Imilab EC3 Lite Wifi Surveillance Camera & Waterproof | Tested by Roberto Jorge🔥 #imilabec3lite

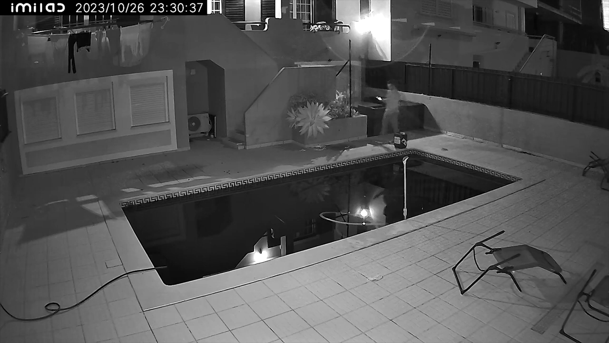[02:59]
be a bit stretched but we will have an idea of what we can see if we use it on a big display like on our computer